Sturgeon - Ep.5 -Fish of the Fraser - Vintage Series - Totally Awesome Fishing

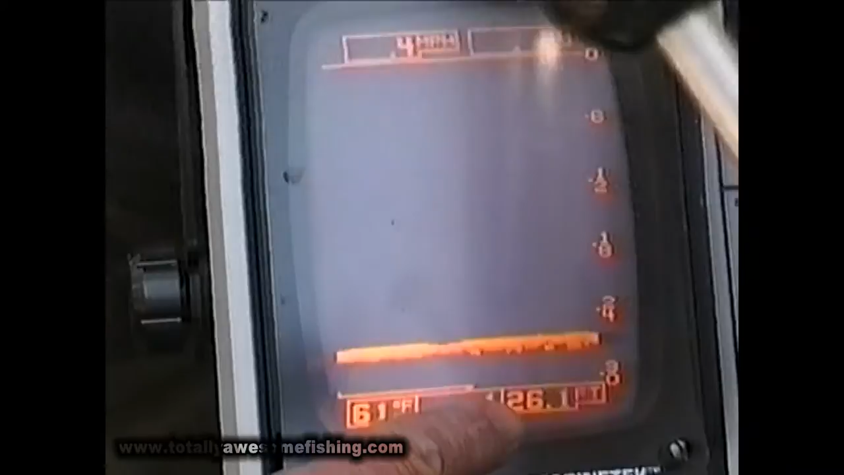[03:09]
On screen: depth 26.1 ft
and hopefully we'll find a target just above the bottom here.
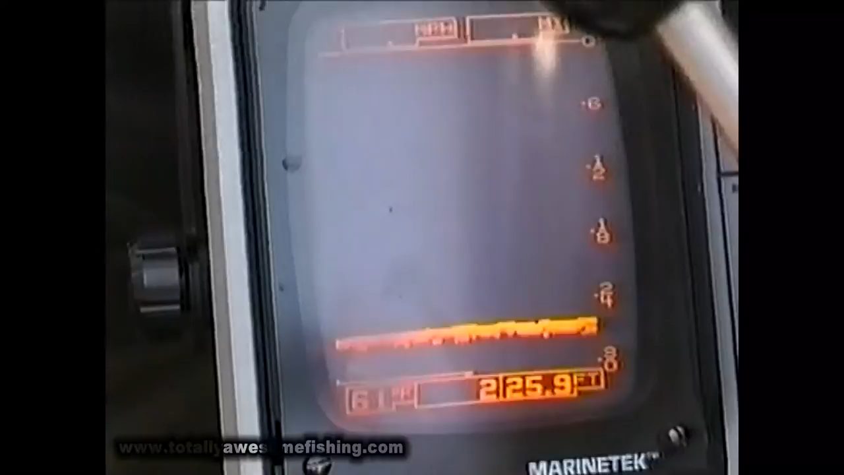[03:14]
That'll be a sturgeon, and then we'll try anchor above him and catch him.